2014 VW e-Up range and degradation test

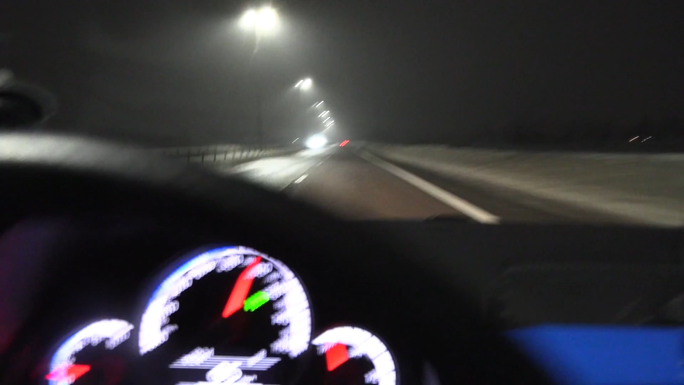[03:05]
So I have to cruise at 95 kilometers per hour to match 90 gps speed. So yeah the display here doesn't show any state of charge percent or whatever.